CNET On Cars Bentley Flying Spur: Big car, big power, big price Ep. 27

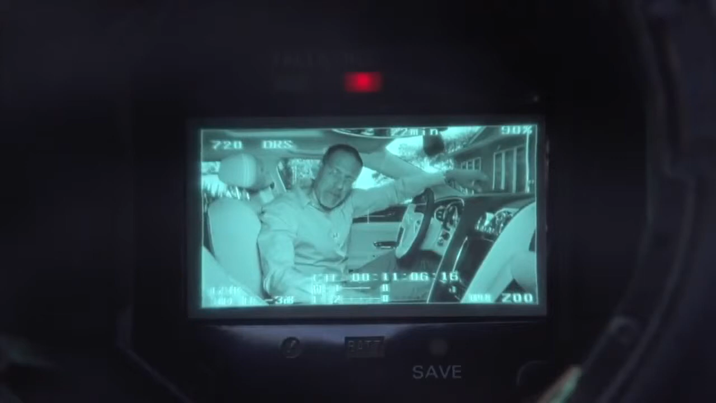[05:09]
Do you see what's happening there in the video being shot right now? That's the viewfinder you're looking at right now of our main camera.